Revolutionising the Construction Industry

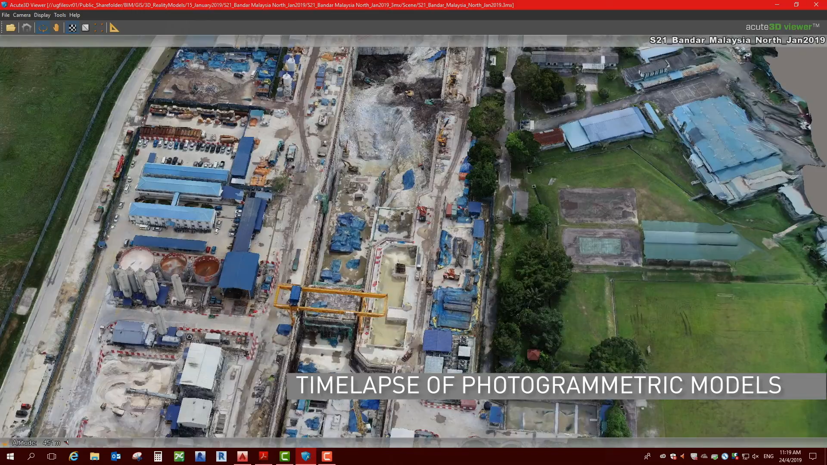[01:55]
which are then processed using photogrammetry to generate 3D models and orthomosaic images
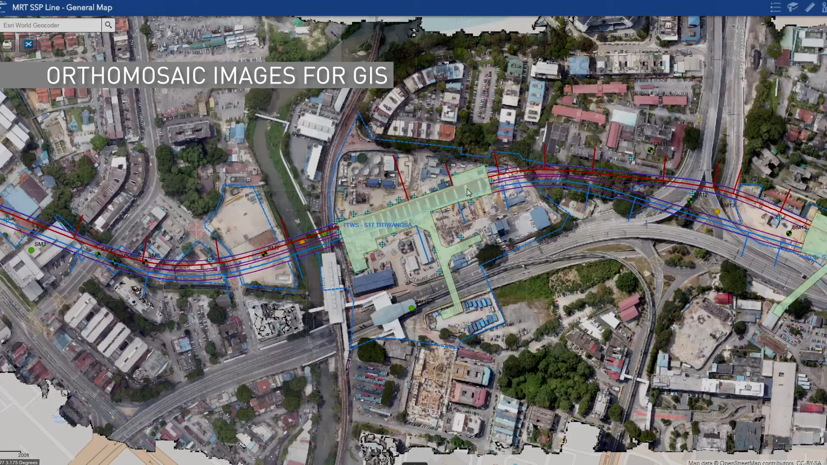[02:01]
which are integrated with the Geographic Information System, or GIS.
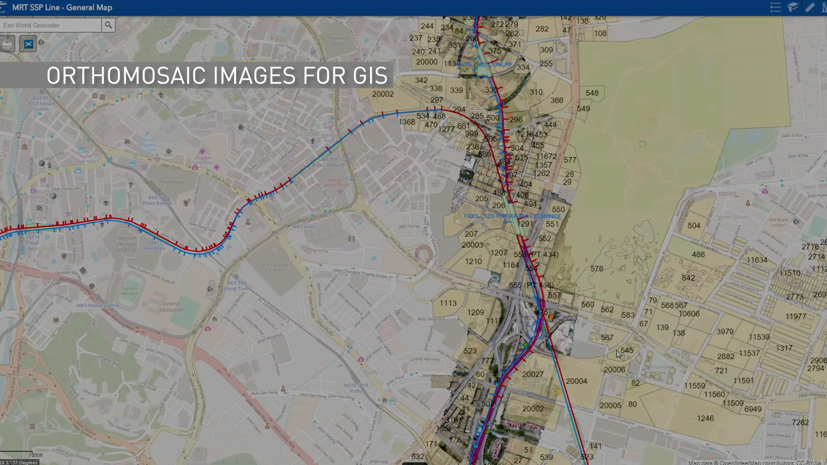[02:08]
The 3D photogrammetric models generated from the drone survey are used for measurements,
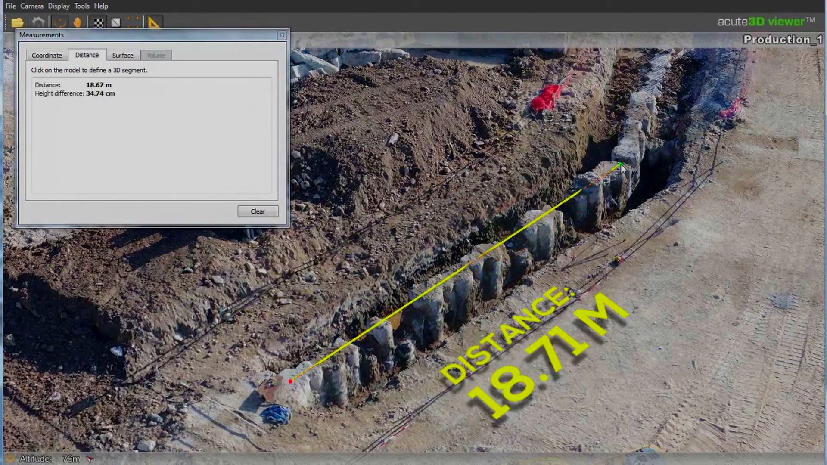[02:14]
volumetric calculations and topographical surveys of a site.
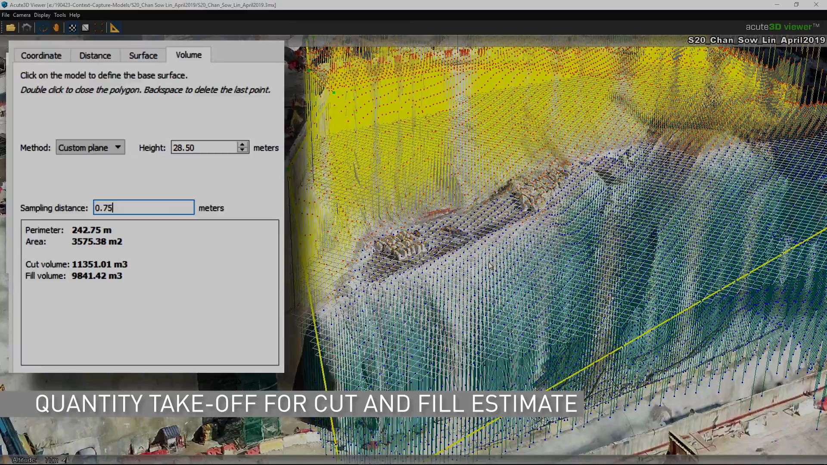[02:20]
Using this information, contractors can monitor both construction and its progress more efficiently.